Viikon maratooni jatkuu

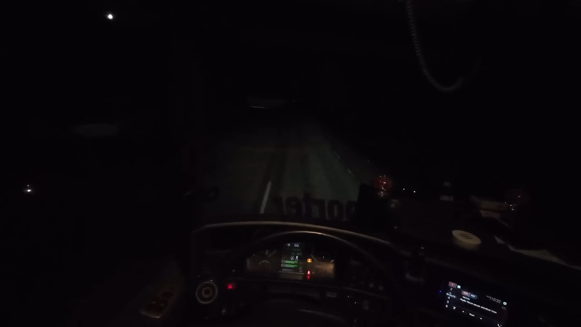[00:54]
No siellä oli meidän kuski käynyt henkilöautolla päivällä, kun oli ohi kulkiessa sinne. Aikkainen oli käynyt ajamassa, että siellä on yksi tiukka mutka. Ja, no minä ennen nupilla meni kahtomaan ensin. Ja oli tuuri, että meninkin nupilla. Siellä oli hakkuuhommat oli loppunut justiinsa, niin oli motokuski jättänyt keskelle tietä koneen sinne.
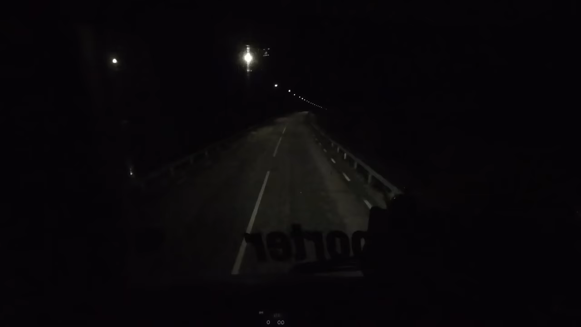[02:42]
Ja se nyt pimmässä tietenkään nää. Tuolla näkyy vain siinä kamerassa, niin tuolla takavasemmassa kello 7 tuonne taaksepäin. Niin näkyy tuo Torniosta Outokummun terästehas. Tämä on oikein siistiä aluetta, tämä Seiskarön saari. Jos ajatte joskus
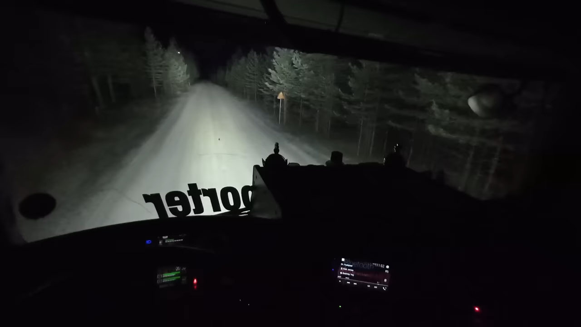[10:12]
Pitkä suora vaan. Toi on kerran aikaista tätä tietä, melko hyvin tuntuu pölyävän. Ei aiheuta pahaa mieltä asujissa. Minä kerään nyt hakkeet täältä.
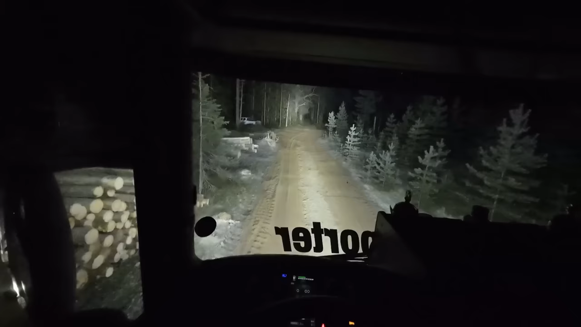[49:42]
Se ei pahan näköinen oo tuo, vaan niin kun käännät ratin linkkun, kun se lähtee vaan öykäsemään suoraan ja katsotaan, miten tässä nyt käy. Vittu, eli nyt on sit saatana kallistukset vielä, niin se tuntuu, että se ei niinku haluakaan kääntyä. Oikealle pitäis.
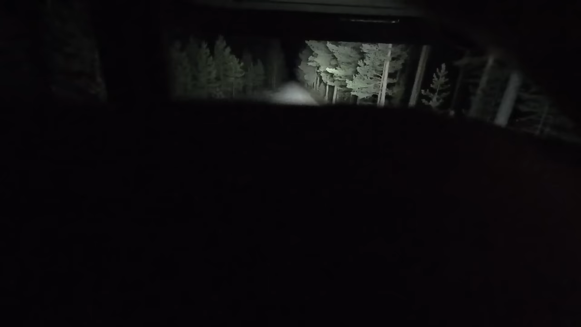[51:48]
Tämä se on puolta kappeampi ois tämä tie, niin saattais tiukka olla kääntää tuosta. Tästä täyttää oijaa, siinä on melkein, ei se syvää oo, mutta siinä on terävä kantti tuossa rummulla. Niin se, siitä kun se tipahtaa, niin se on... Jarrukello se keke. Eiku heti on ne vissiin akseli alapuolelle. On joo, akseli alapuolelle sitten taittaa olla.
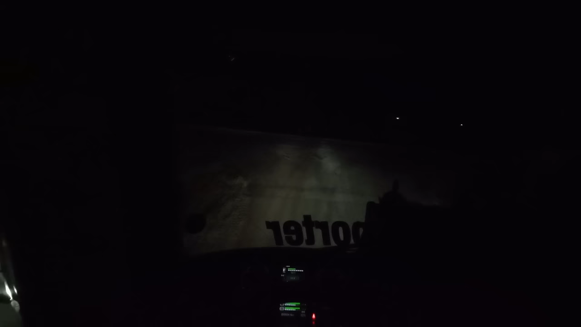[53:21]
vauhtia. Tää on tämmönen pikku kuura liukkaa se iski tähän. Tuleeko sillä kettää tuolta vittu mene eneet?
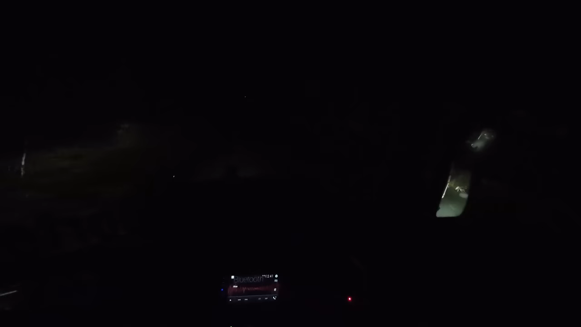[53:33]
Näjeekö sinun pusikko tuossa risteyksessä?
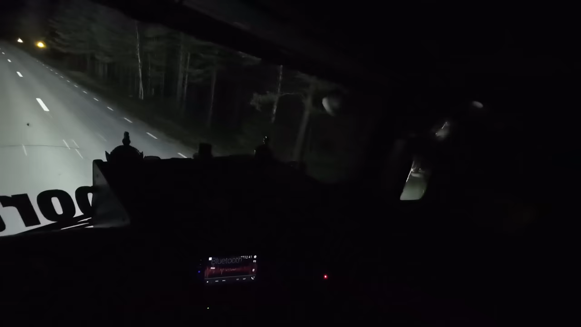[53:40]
Kuura liukkeus iski tuohon risteykseen äsken, kun käännyn tuonne tyhjänä tuonne mehtään, niin sehän meinasi suoriltaan mennä. No ei se ole ihmekä, että se on se sulli tuon näköistä, kun jos ei tämmöistä mehtää on tuolla mitään se harventavat. Melko sitä riukkua on. Eli käytännössä ottavat vaan niinkö...